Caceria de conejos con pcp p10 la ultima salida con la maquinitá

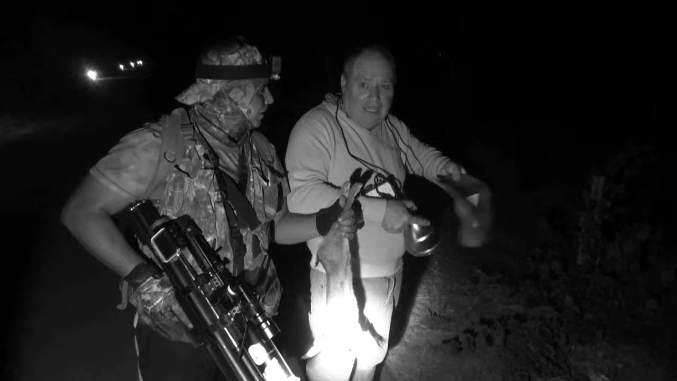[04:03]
Mirando ya por eso. Hasta conejo. Me voló, ¿sí? Claro. Me voló nomás. No lo gane, pero. Mira.
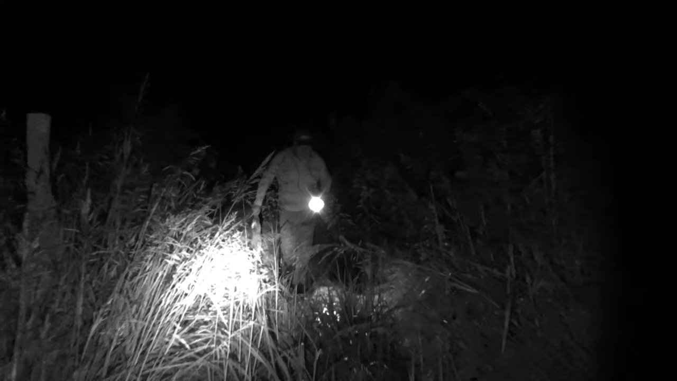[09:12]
Lo veía encima de la mira, weón. 100% efectividad nuevamente. Se hace presente aquí. Pura chiruca, dijo el otro.
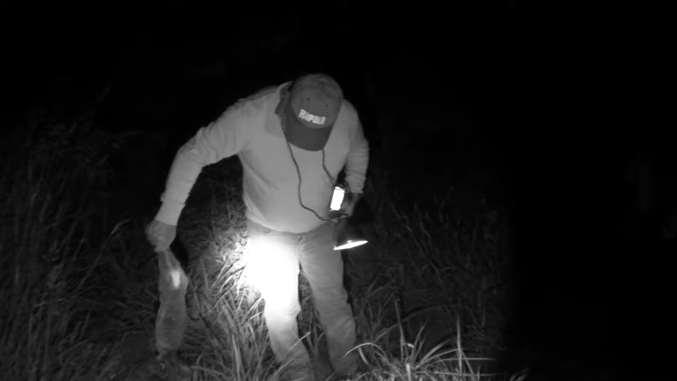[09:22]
Pura chiruca nomás. Chiruca o nada. Cambiamos de tirador y. Este era el bonito que.
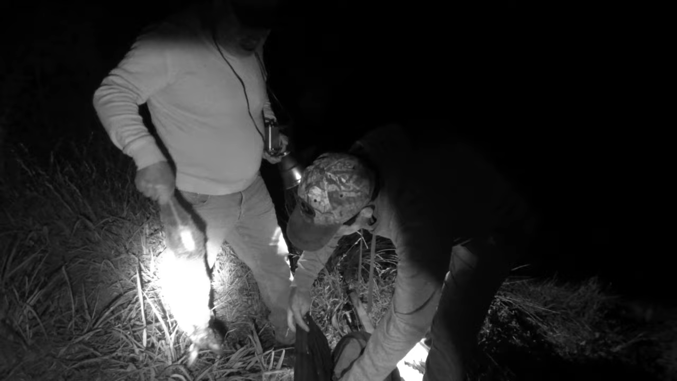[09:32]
¿Habías pasado largo, papi? Ah, no, si lo vi, pero es que me lo retaqué después.